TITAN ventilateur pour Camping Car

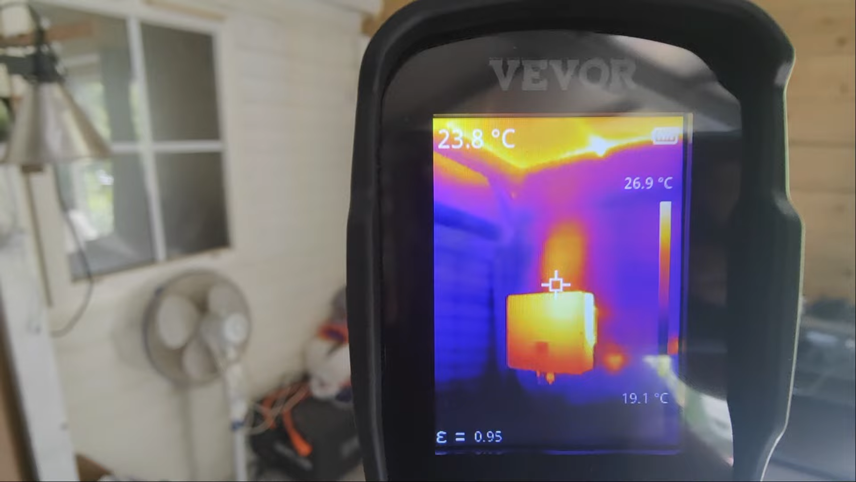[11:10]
On screen: spot 23.8°C, scale top 26.9°C, scale bottom 19.1°C
Donc, on voit bien le dégagement de chaleur de l'onduleur. Hein, donc là, on a un mur qui est plutôt froid.
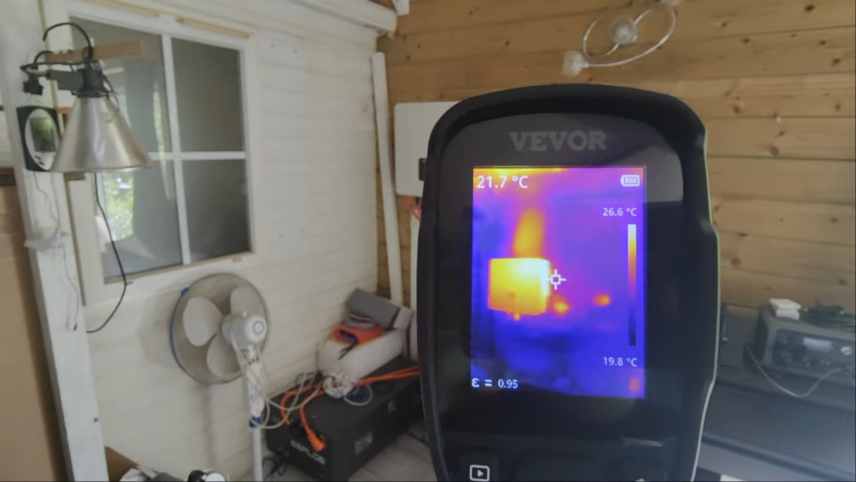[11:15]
On screen: spot 21.7°C, scale top 26.6°C, scale bottom 19.8°C
On a la batterie. Alors, c'est très, très, très, très faible.
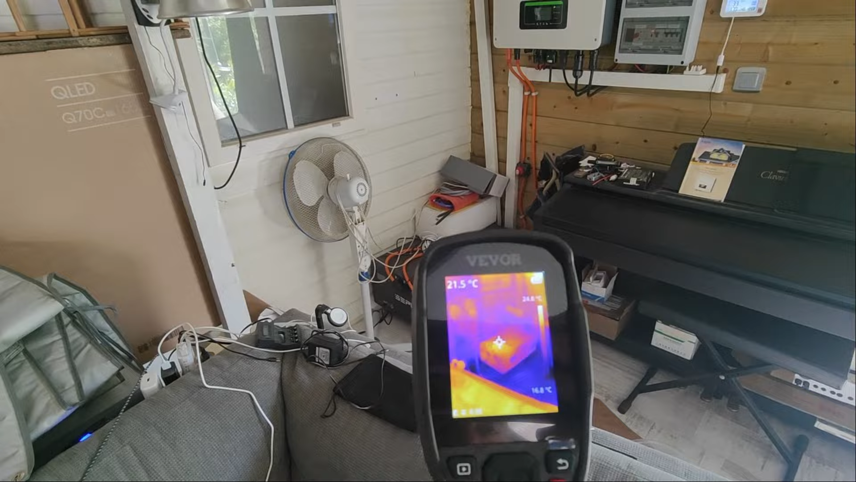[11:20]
On screen: spot 21.5°C
Hein. Il la montre en rouge, mais elle n'est pas chaude du tout. Hein. La batterie, elle est à 23 degrés.
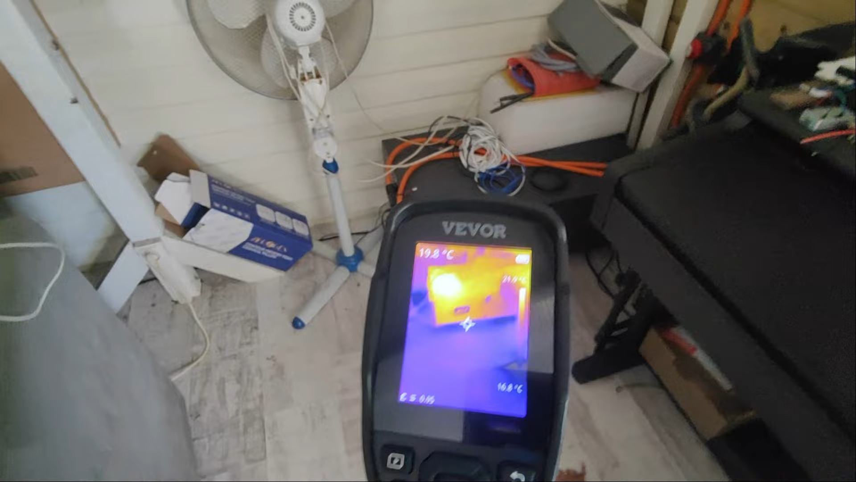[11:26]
Hein. Elle est à voilà, 23, 23,4 degrés.
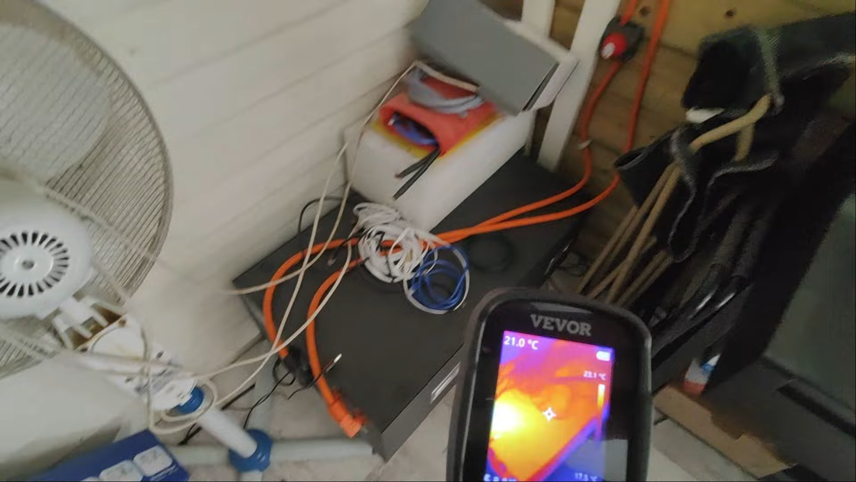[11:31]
On screen: spot 21.0°C
L'onduleur, lui, il est aux alentours de 26 degrés.
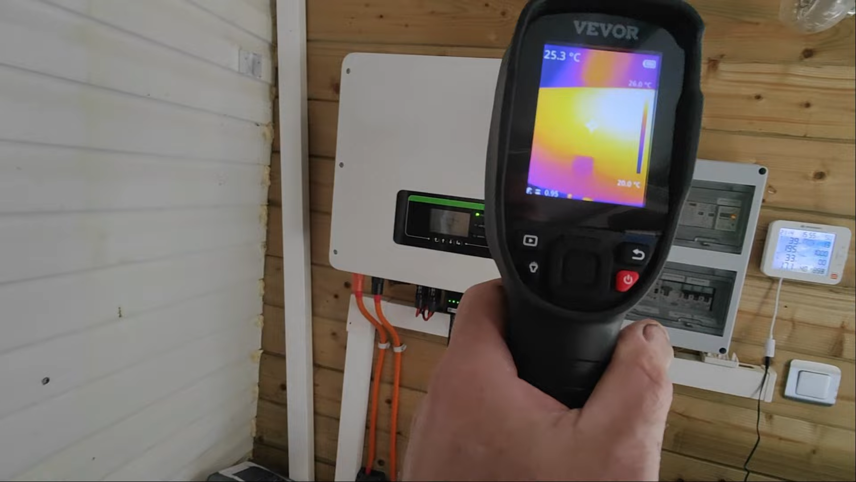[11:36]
On screen: spot 25.3°C, scale bottom 20.0°C
Voilà.
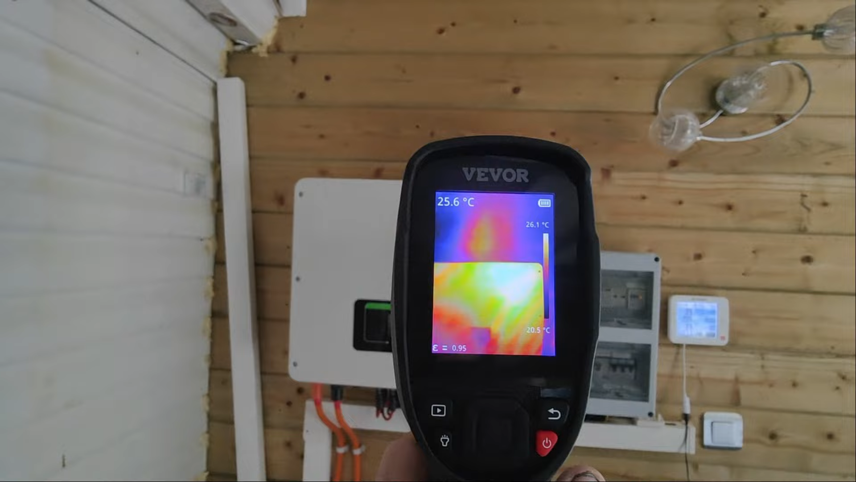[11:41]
On screen: spot 25.6°C, scale top 26.1°C, scale bottom 20.5°C
Mais par contre, ce qu'on peut voir, c'est que le dégagement de chaleur au-dessus de l'onduleur. Donc ça, c'est intéressant.
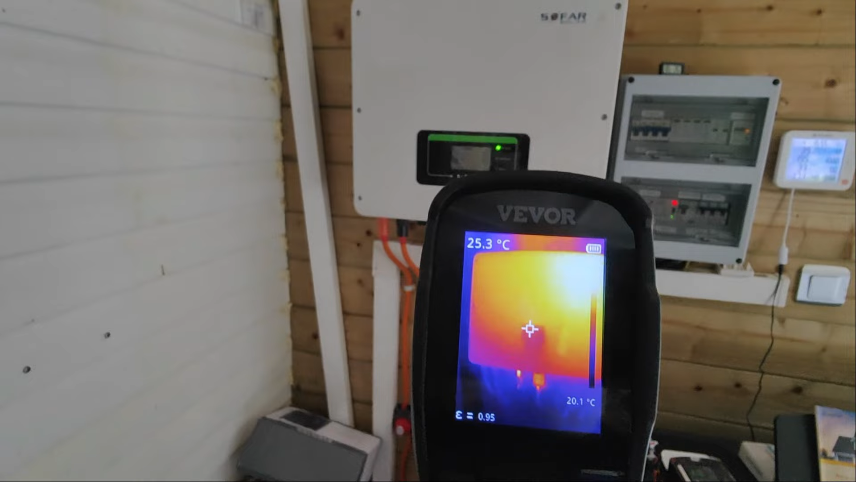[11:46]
On screen: spot 25.3°C
Donc moi, ce que je vais faire, c'est que je vais mettre le ventilateur juste en dessous là.